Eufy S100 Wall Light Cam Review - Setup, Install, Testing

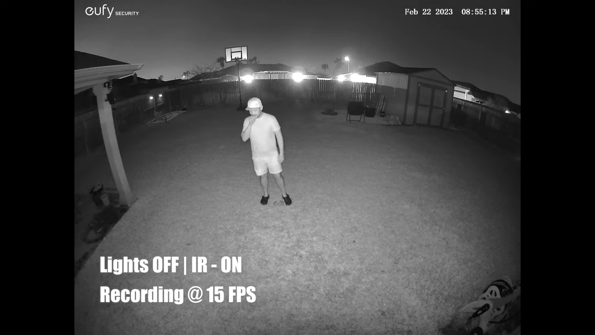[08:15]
And this with no spotlights on. And there's two infrared LEDs. And this one looks like at 10 feet. 15. 20. 25. 30. 35. 40.